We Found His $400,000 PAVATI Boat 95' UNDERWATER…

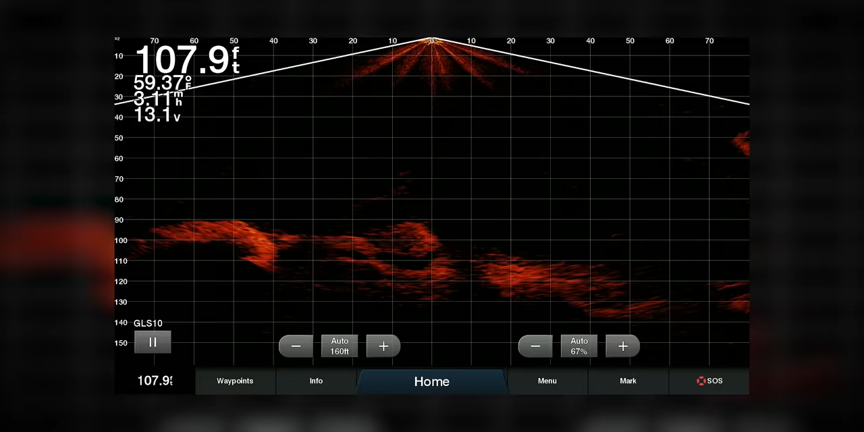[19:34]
On screen: depth 107.9 ft, water 59.37°F
It's coming back up now. You better hurry, because Hans is getting a sunburn over there.
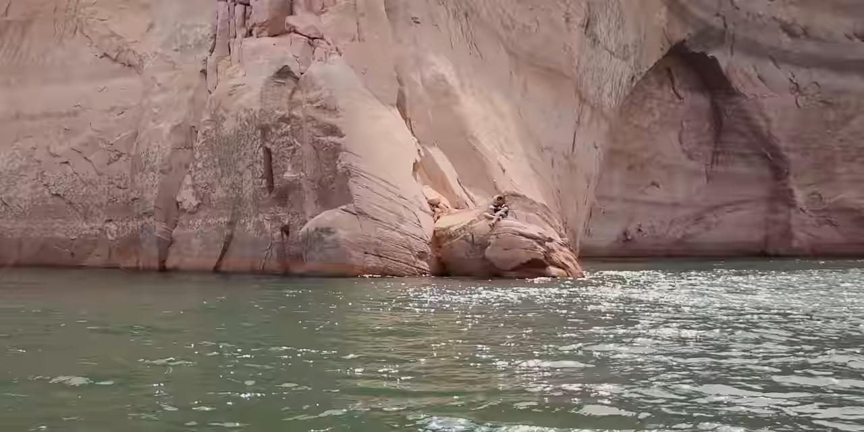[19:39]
You don't want to be on that rock all day. Dude, he looks really relaxed. All right, so it won't be this far over. So take this line and just come straight out past him and get a good reading.
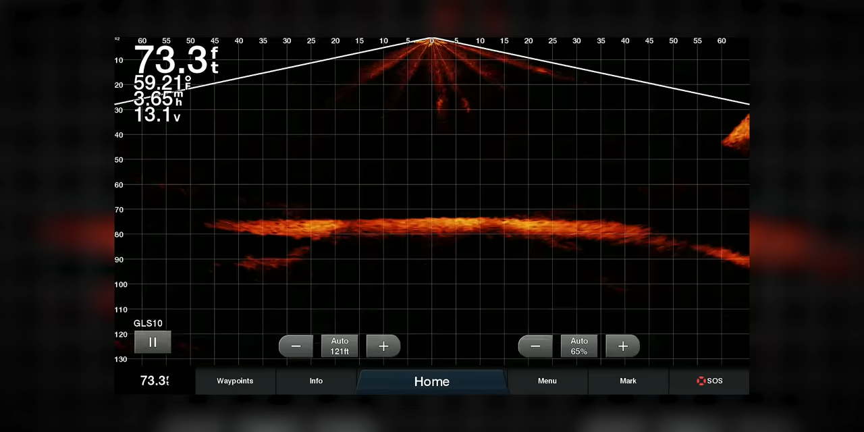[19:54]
On screen: depth 73.3 ft, speed 3.65 mph
72 feet here, so we're in hopefully better water. All right, so just head straight out from here.
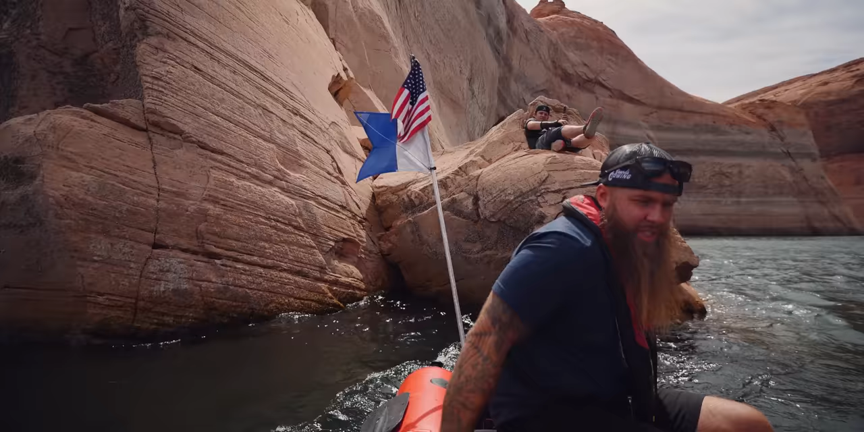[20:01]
We're 65 feet right now.
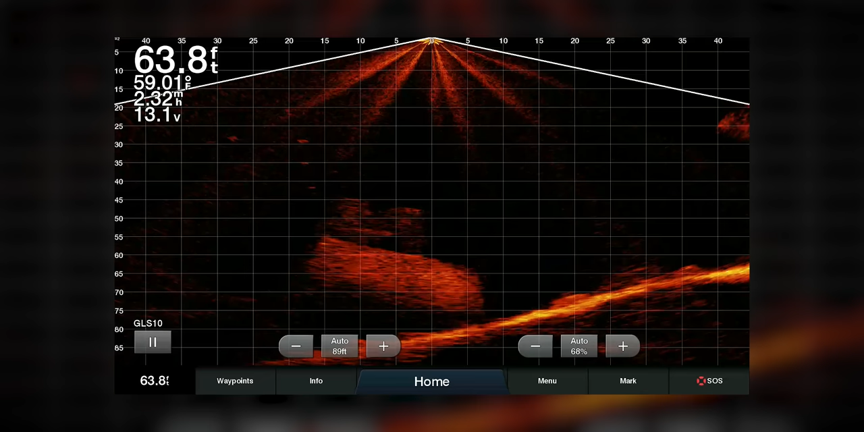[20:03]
On screen: depth 63.8 ft
Still at 65. Big drop off right now. 70. Are we still at 70? 100 feet. Just went to 100 feet. All right. So we got good readings coming in and out like that.
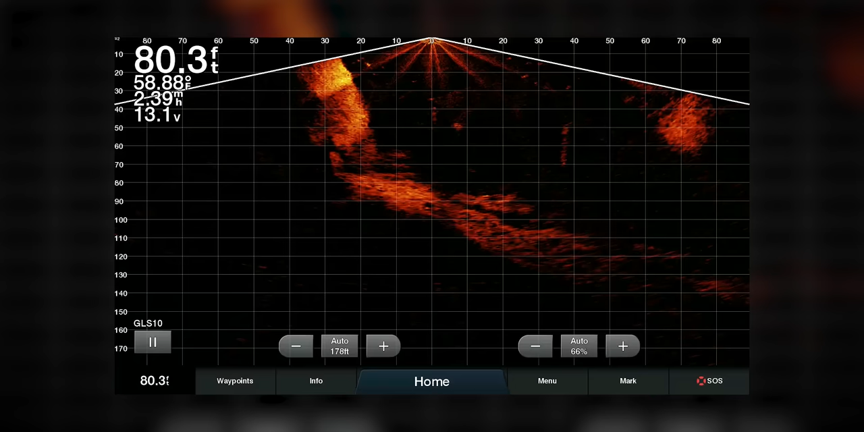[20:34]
On screen: depth 80.3 ft, water 58.88°F
Did you find it? I think I did. Right. We might have it.
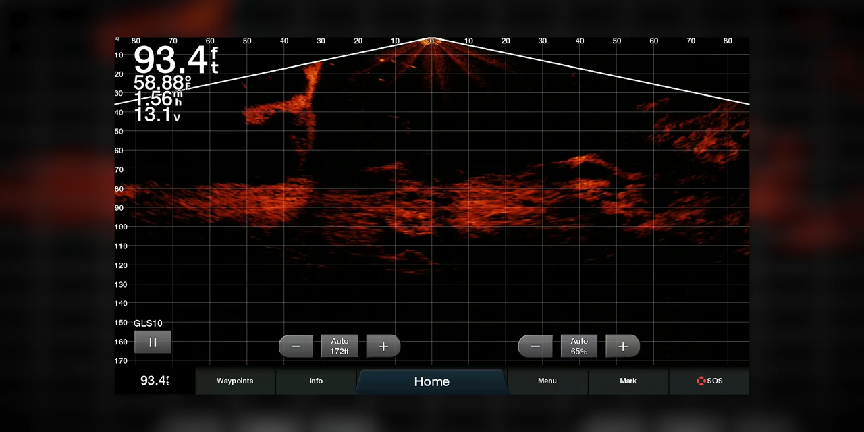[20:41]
On screen: depth 93.4 ft, water 58.88°F
Right here? So you were right about here when you said it.
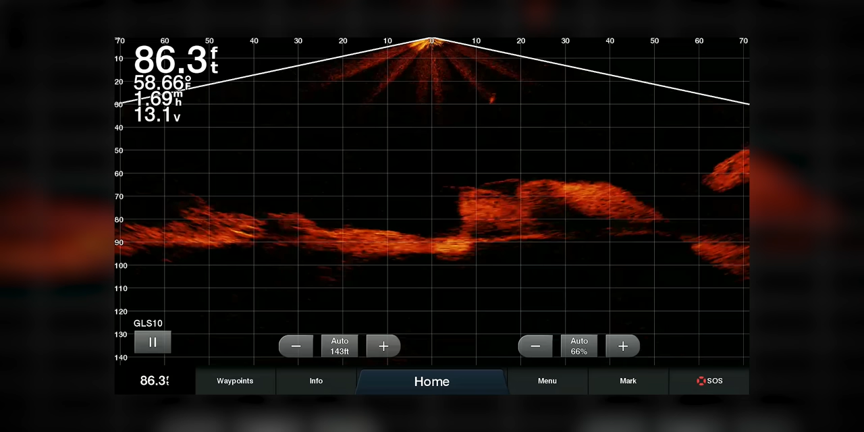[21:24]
On screen: depth 86.3 ft
Yeah, that's a rock. I don't know. Not that.
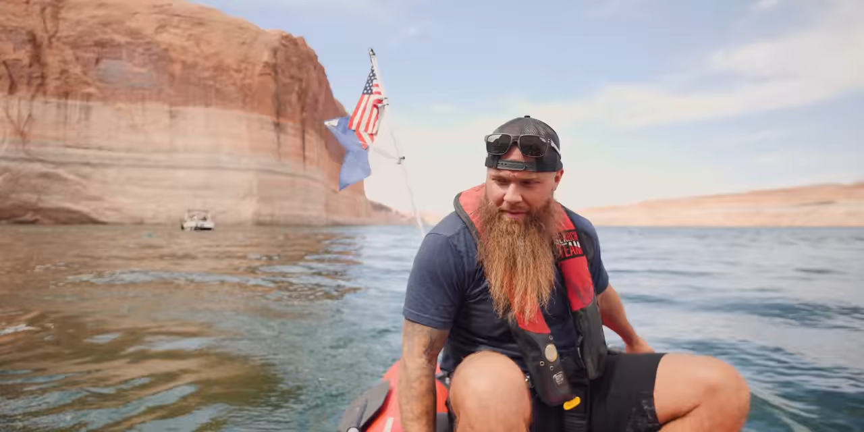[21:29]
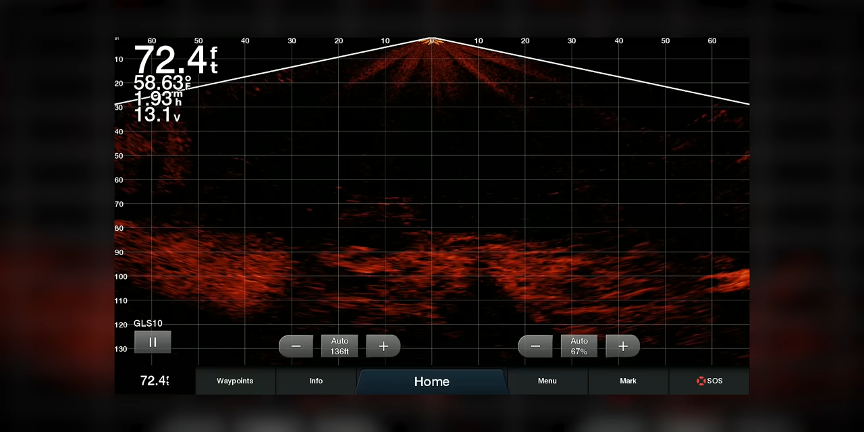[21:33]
On screen: depth 72.4 ft, water 58.63°F, speed 1.93 mph
Is that it right there? See it?
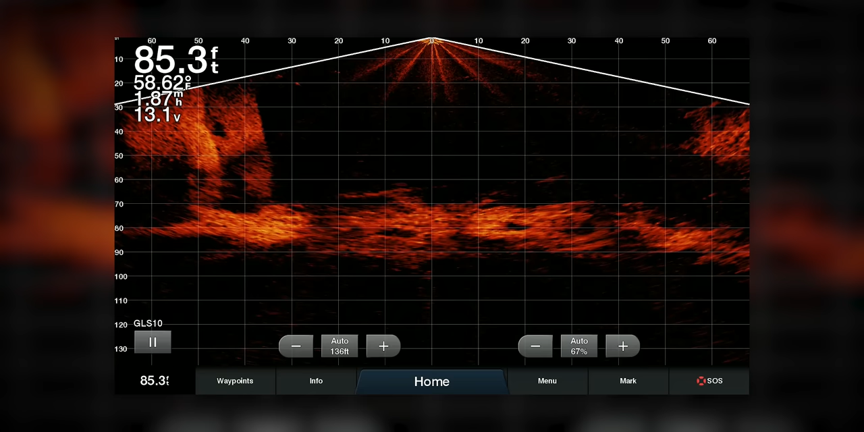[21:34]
On screen: depth 85.3 ft
What is that? Right there.
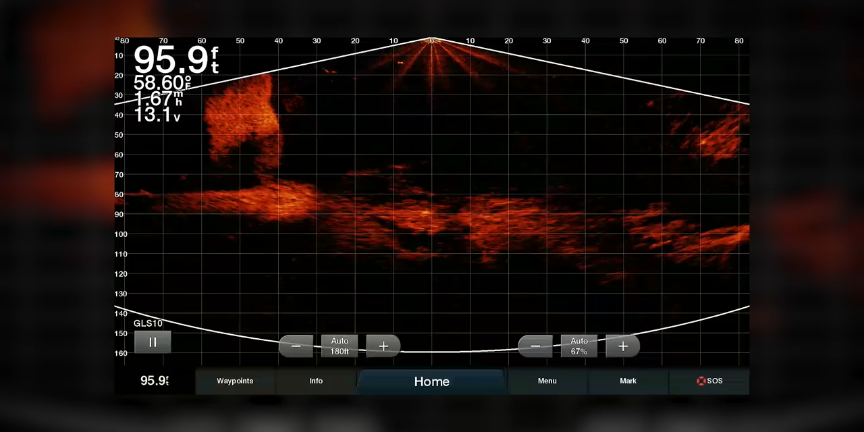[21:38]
On screen: depth 95.9 ft, water 58.60°F, speed 1.67 mph
See? What is that? Oh, I see. Is that it? I think so. It looks like a boat. You're right over the top of it right now.
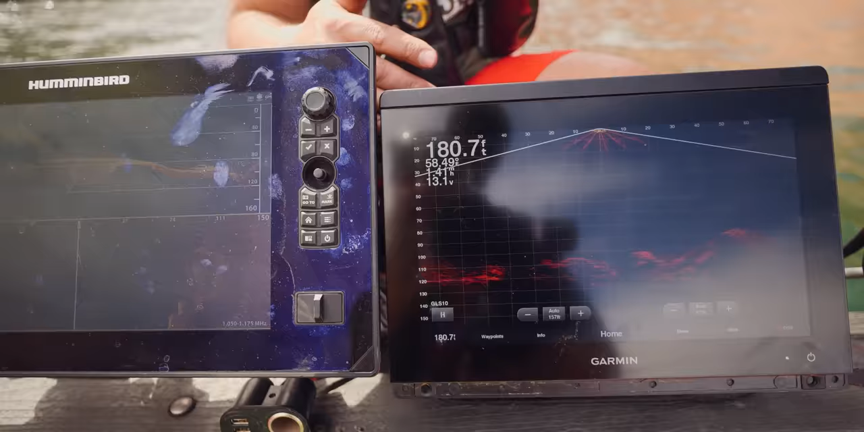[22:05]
On my back, just to the side of where we were. Come a little bit over, more towards the rock.
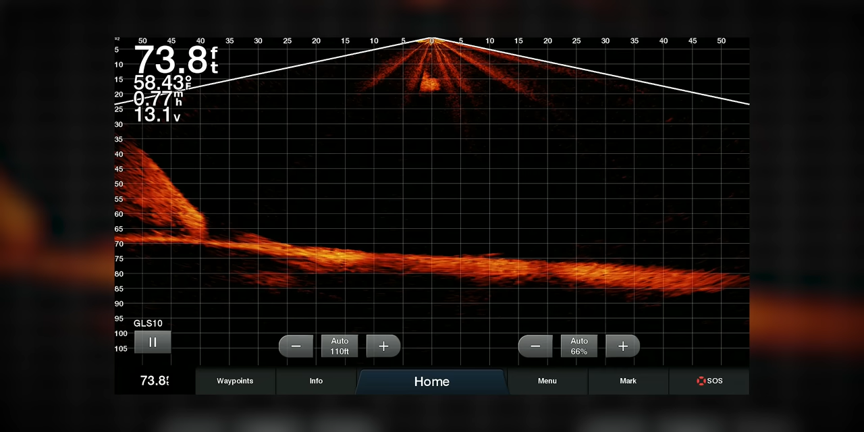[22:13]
On screen: depth 73.8 ft, water 58.43°F, speed 0.77 mph
That's it. That's 100% a boat. I'm pretty sure that that's a boat. Absolutely. So, it's definitely going to be a lot deeper than we thought.
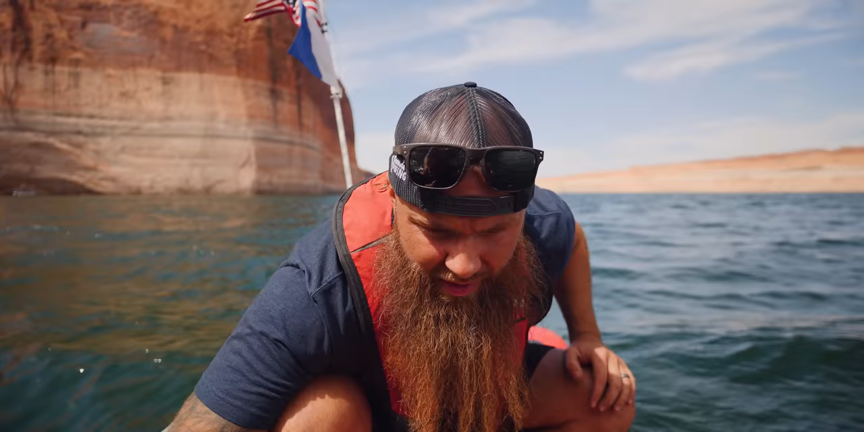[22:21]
That's 125 to 130 over there. Yeah.
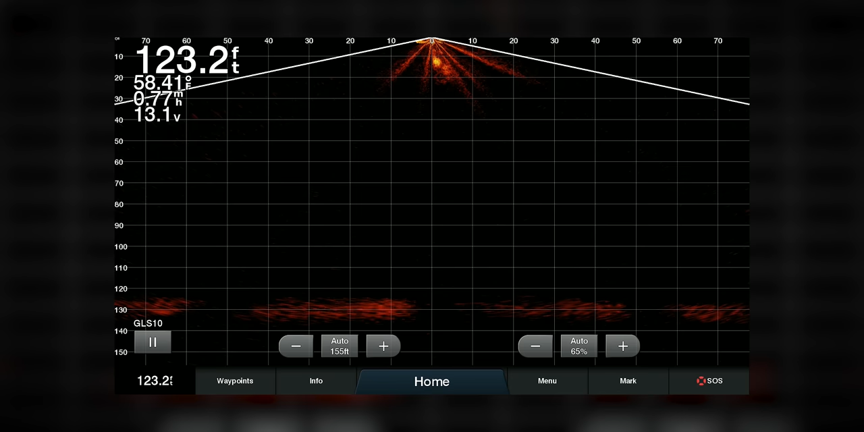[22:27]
On screen: depth 123.2 ft, water 58.41°F
123 feet on this side, 119 on that side.
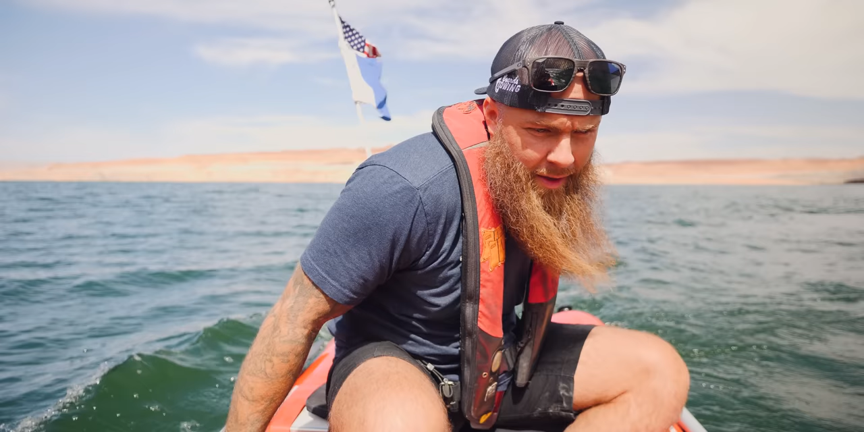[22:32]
Nothing out here has looked like that.
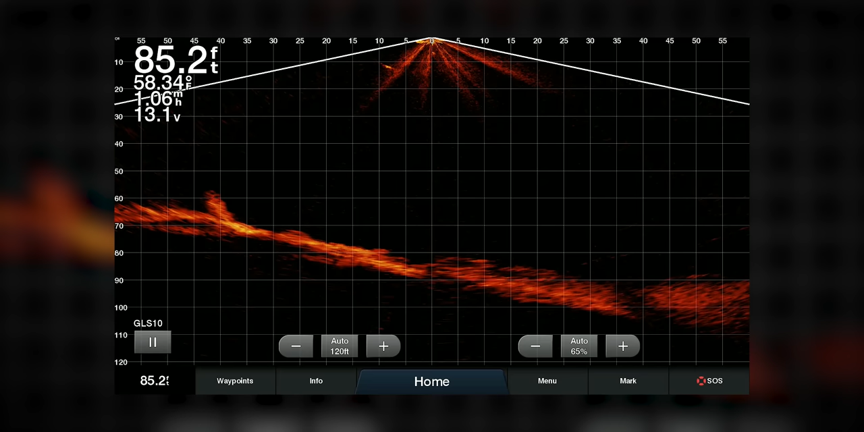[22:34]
On screen: depth 85.2 ft, water 58.34°F, speed 1.06 mph
5 feet away? Yep, right off of that. Right there. Alright, so we need to get our equipment.